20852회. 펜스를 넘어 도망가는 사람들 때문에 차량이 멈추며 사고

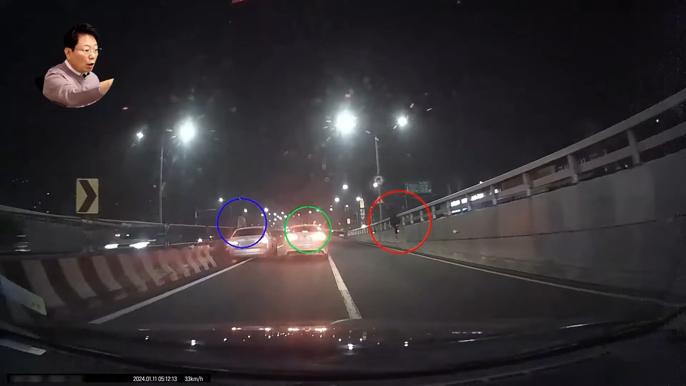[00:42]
사람이 좀 기어 올라가고 또, 또, 또. 넘어오네, 저기서? 저쪽 건너편에 넘어오고? 뛴다, 뛴다, 뛴다, 뛴다. 또, 또, 또. 저거 도망가고 또, 또 뛰고, 또 뛰고. 뭐야? 저기, 저기 무단횡단 사람이 들어올 데가 아닌데?
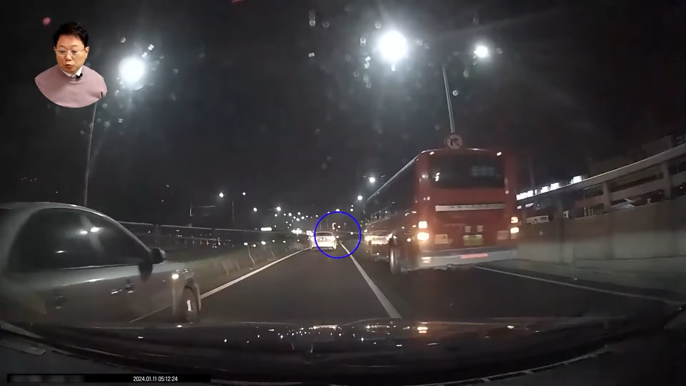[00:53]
이야... 이거 어떻게 된 거야, 이거? 계속 도망가는데?
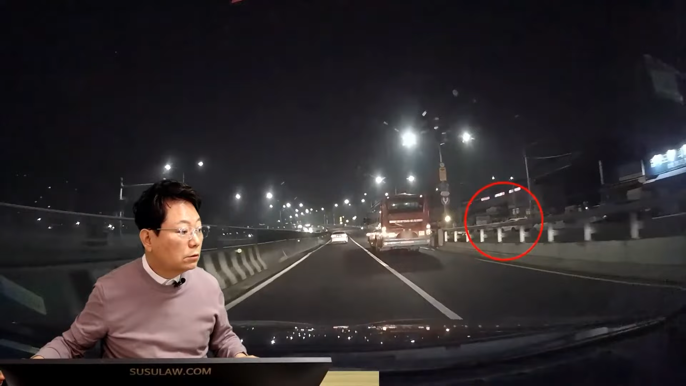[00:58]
들어올 데가 아닌데? 어떻게 된 거야? 어떻게? 계속 뛴다. 예... 도대체 어찌 된 건가요? 했더니요. 잘은 모르지만 건너편에 사고가 나 있었더래요. 중앙부 대 건너편에. 아마 누군가가 도난 차량. 내 차를 훔쳐서 왔다가 사고 내놓고 도망가거나 음주 사고 내놓고 도망가는 게 아닐까. 그런 생각이 드시는데 정확하게는 모르겠대요. 이야... 저런 데서. 그나저나 이 차는 아이씨, 이거 뭐야 이거.